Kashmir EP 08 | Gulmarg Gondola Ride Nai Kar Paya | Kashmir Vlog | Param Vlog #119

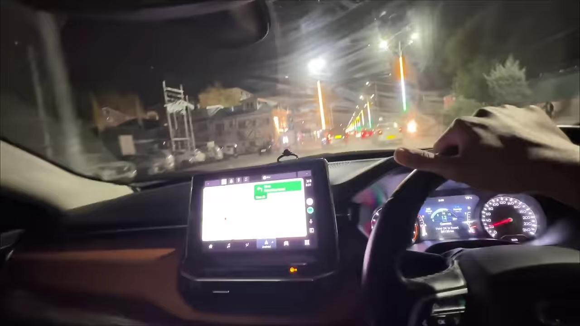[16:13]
पोलो व्यू मार्केट आ चुके हैं। आई थिंक इसका जो पार्किंग रहेगा वो रहेगा इस साइड में, ये पूरा पोलो व्यू मार्केट है राइट साइड में,
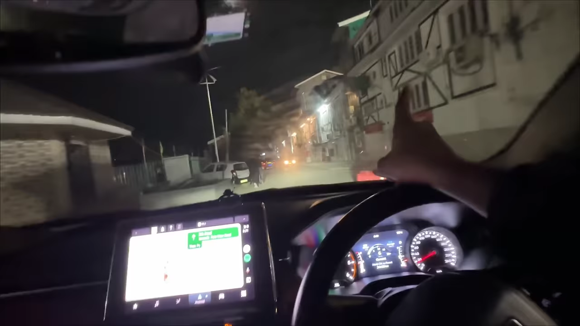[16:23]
तो खुला तो रहना चाहिए। देखते हैं इसका पार्किंग कहाँ पे है, आई थिंक यहीं पे लगाना पड़ेगा गाड़ी हमें।
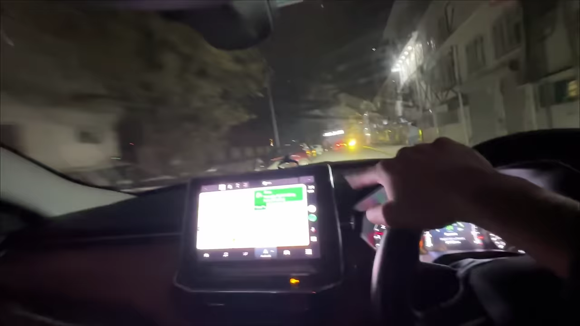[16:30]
ये तो इधर ही दबा देता हूँ, इधर पीछे थी जगह,